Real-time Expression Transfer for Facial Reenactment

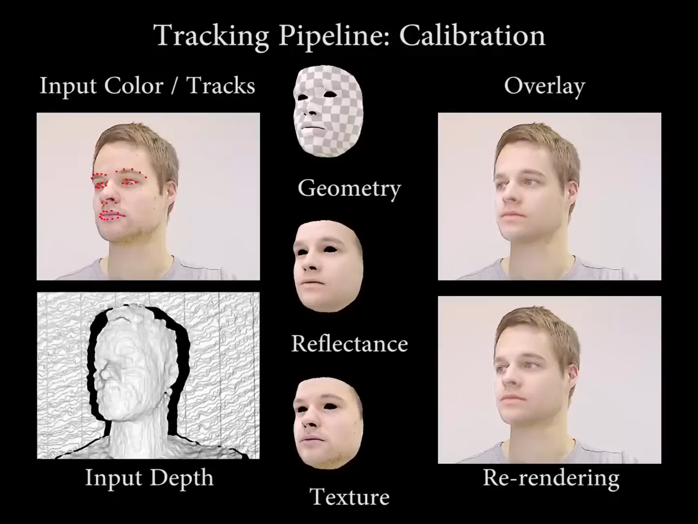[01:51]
Here, real-time optimization first finds personalized face parameters. With this, we can begin real-time GPU-based tracking.